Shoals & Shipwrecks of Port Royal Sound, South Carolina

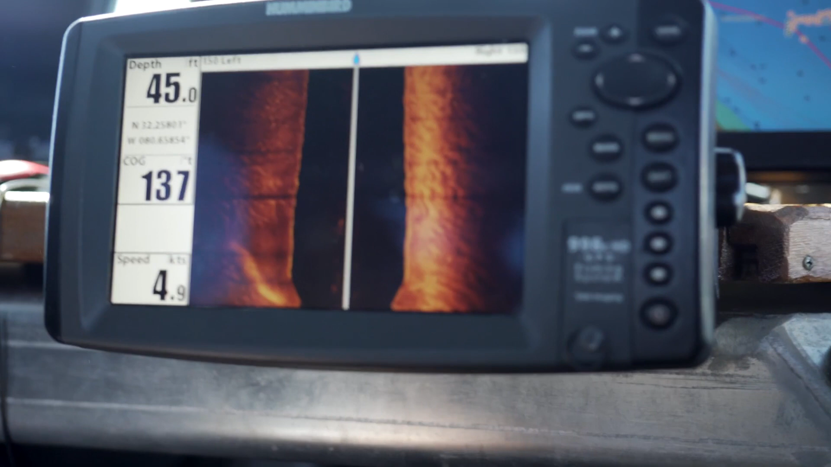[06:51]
On screen: depth 45.0 ft, speed 4.9 kn
or ultimately we'll start on the shoal and work our way out as the tide goes on. And our boat speeds are about six to seven knots, so pretty slow.
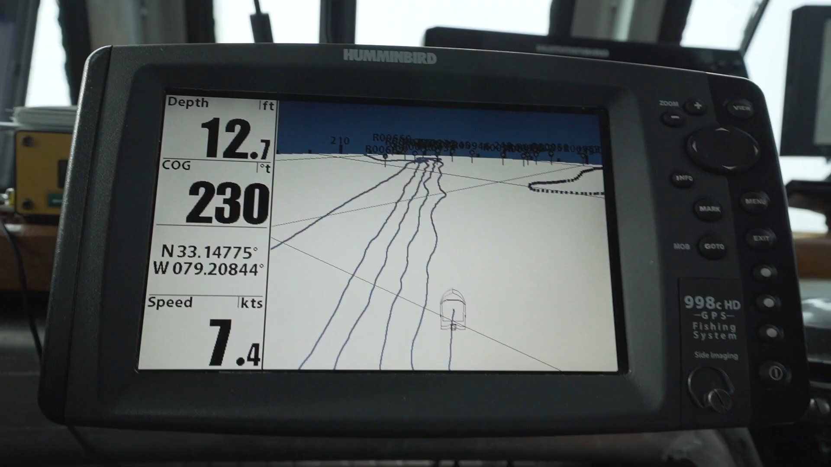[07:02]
On screen: depth 12.7 ft
And we go about spacing of every 20 meters, so sometimes it feels like you're never moving away from that channel marker, but eventually you get far away from it.
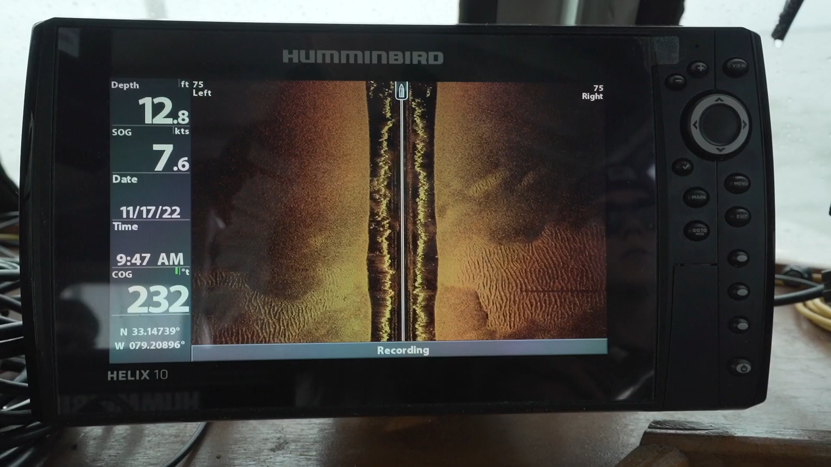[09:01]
On screen: depth 12.8 ft, speed 7.6 kn
We also use a side-scan sonar, so that's acoustically picturing the bottom.
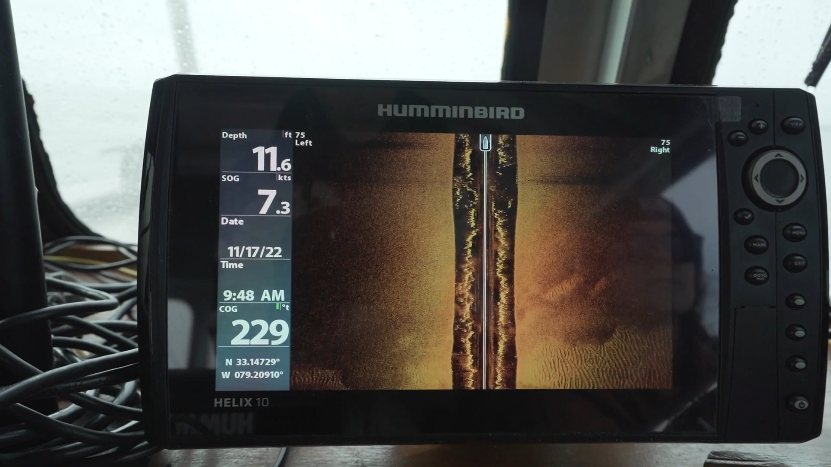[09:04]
On screen: depth 11.6 ft, speed 7.3 kn
So if anything's standing prior to the bottom, it'll be pictured by the sonar.
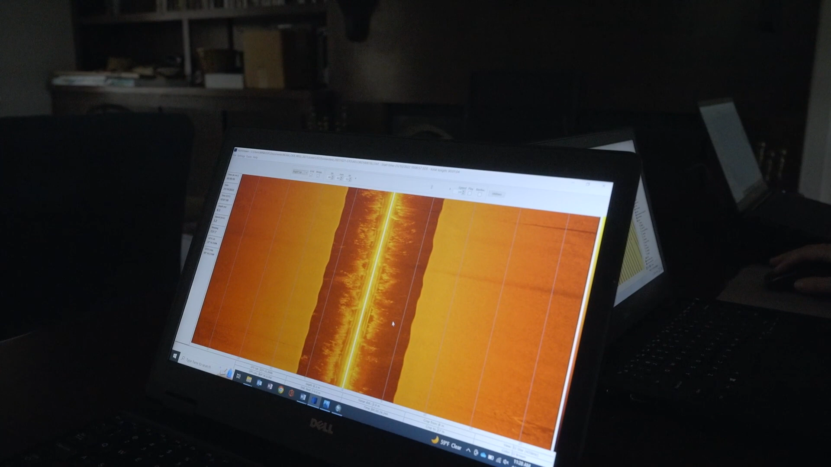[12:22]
So this is the sonar record that we collect from the hummingbird that we have on board.